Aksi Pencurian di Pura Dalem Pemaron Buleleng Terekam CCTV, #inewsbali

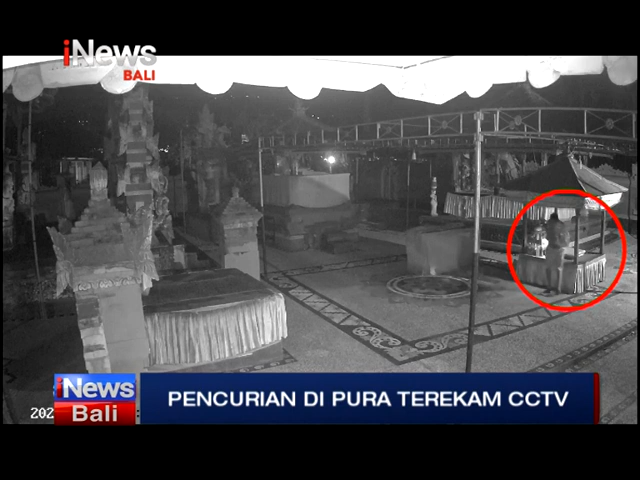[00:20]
Dari rekaman CCTV yang terpasang di Pura Dalam Desa Pemaron, tampak seorang tia masuk dan mengambil peralatan sound system di Pura tersebut. Beberapa alat sound system diambil pelaku dan dibuntus dengan menggunakan
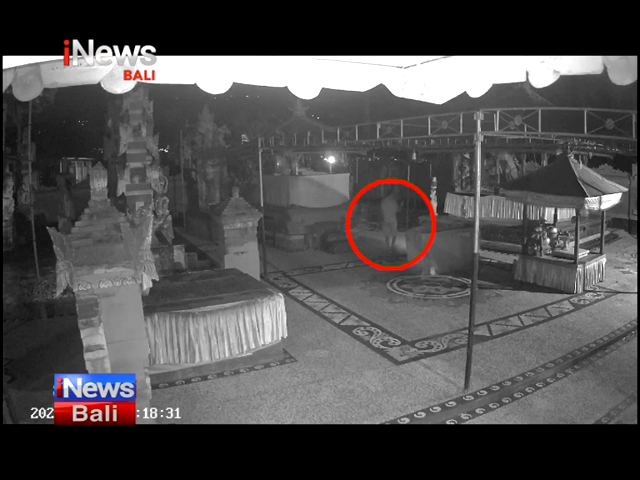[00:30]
tas plastik hitam yang biasa digunakan untuk tempat sampah. Pencurian ini terjadi pada Sabtu dini hari dan baru diketahui pada selasa malam oleh pemangku Pura saat menggelar upacara keagamaan hingga dilaporkan ke polsek kota Singaraja.